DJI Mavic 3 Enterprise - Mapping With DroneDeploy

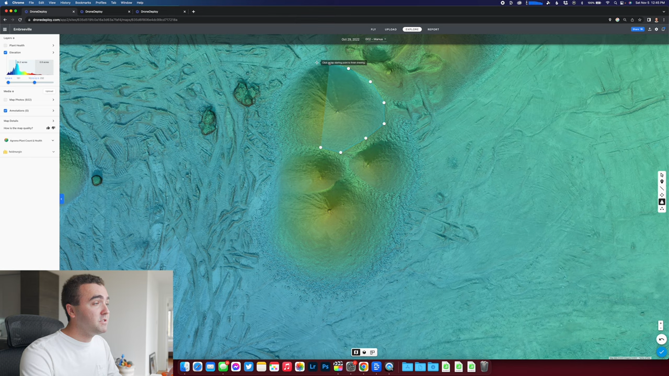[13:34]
to do with the Mavic 3 Enterprise because the mechanical shutter is going to give me much better imagery than say using one that didn't have a mechanical shutter but also that flight time is going to let me go and actually scan larger sites all with one battery so right now in this vault or in this pile here we've got 342 cubic yards of material it's that easy just fly the drone make a quick map make a quick measurement and you've got the amount of material here material here inside of this pile now what about the
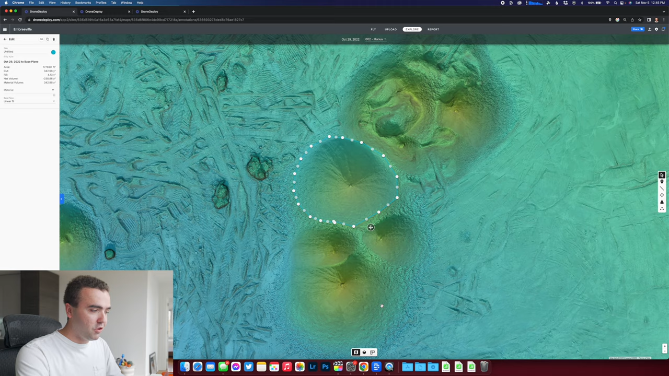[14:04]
3D model I know that's what everybody wants to see so we'll toggle to the 3D model section in the top right corner we're also going to toggle from standard definition to high definition and look with
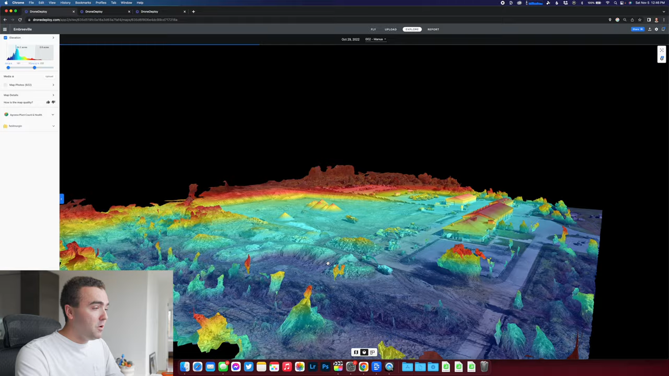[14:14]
this new update and drone deploy this is not only for the Mavic 3 Enterprise but with any drone that you use you now can toggle the elevation view on the 3D model which looks awesome and I would say that the general I guess fidelity of the 3D model looks good but when we zoom in a little bit closer remember we took some extra photos manually doing some orbits around
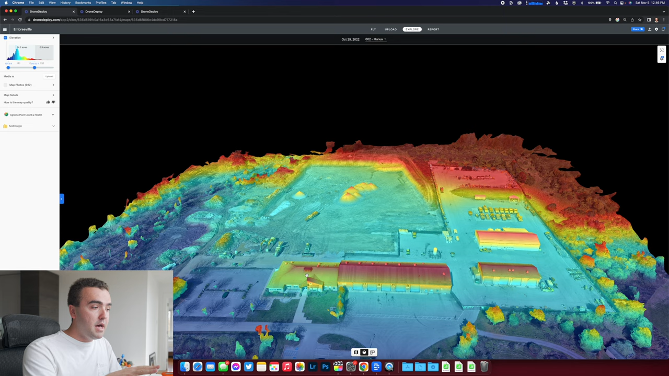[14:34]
some of these buildings and I would say that it actually made a huge difference so if we go here this was the map or this was the model that was generated automatically so this was all of the drone just flying all on its own and then if we flip over to the next tab here this is what we got when we actually were flying manually and captured some more images it looks way better now there are a
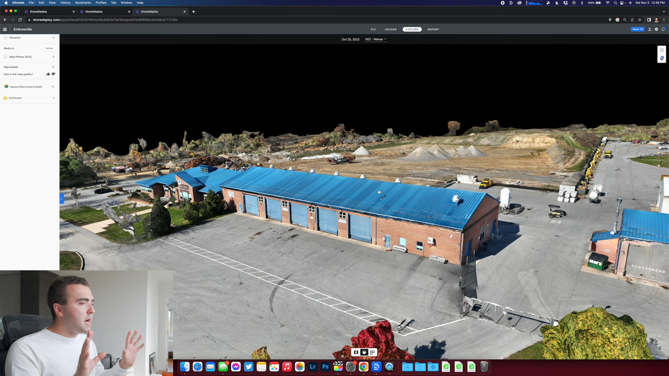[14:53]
couple of areas I noticed that do need a little bit of work I mean this is kind of tough down here but the fence
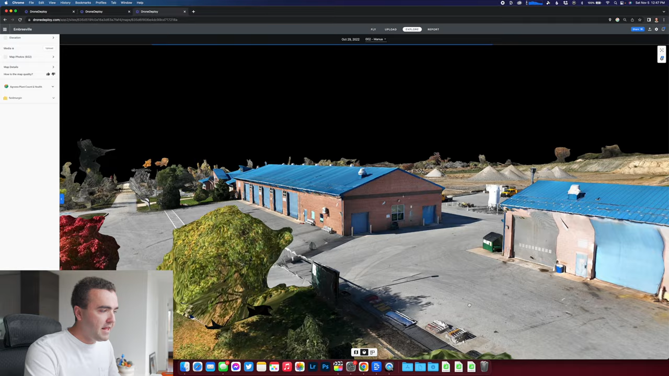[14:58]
is kind of like not showing up but again the fence is kind of difficult there are also some
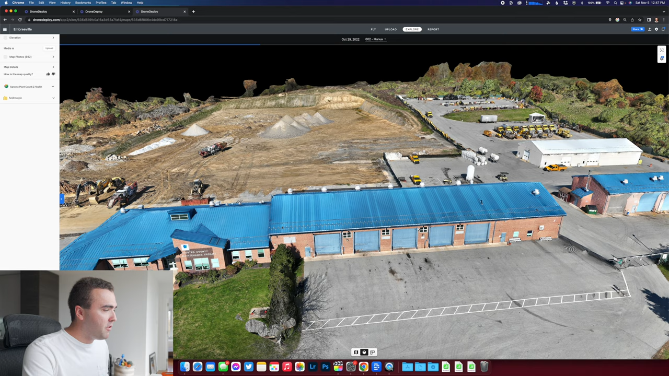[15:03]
areas underneath of like the overhangs here let's see underneath of the overhangs here that got a little bit messed up but honestly I was a little bit in a rush because I had such little battery left on my drone so in the future if I was really dedicating time to making a 3D model of this facility here I'd spend a lot more time capturing much more photographs like upwards of 2,000 photographs just
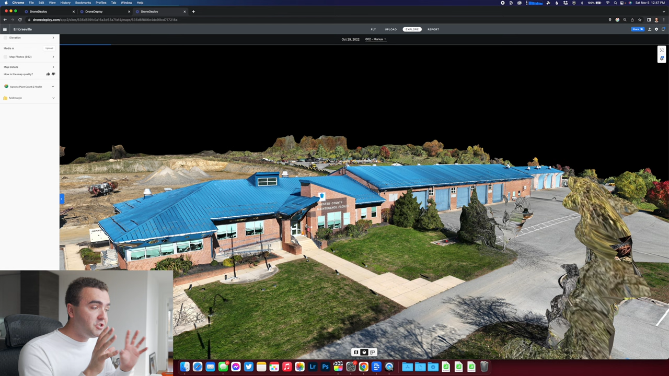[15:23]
to get a nice 3D model here but again this is a really good understanding of like some
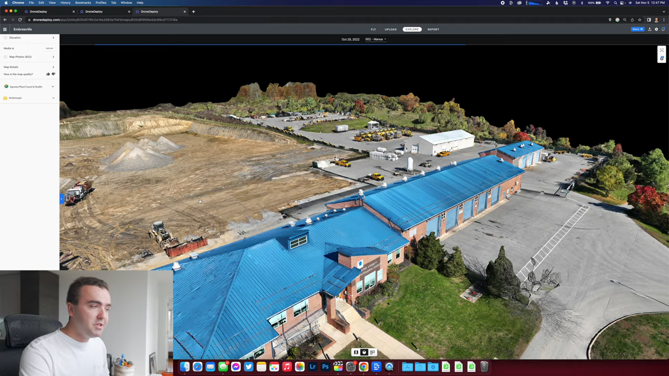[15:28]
preliminary aspects of what this map looks like let's see we can zoom down in on this truck too the truck